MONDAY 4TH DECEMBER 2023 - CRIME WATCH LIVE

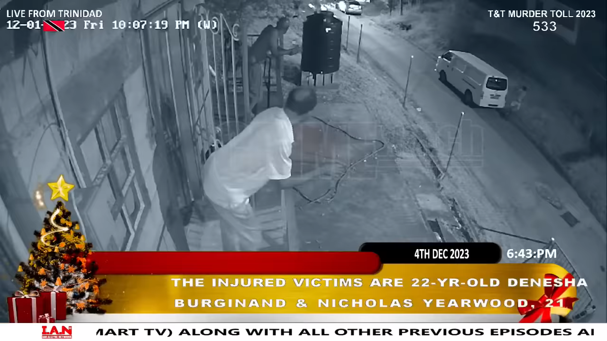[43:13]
hitting the 71-year-old several times, as well as Bergenen and Yearwood, who was struck by stray bullets.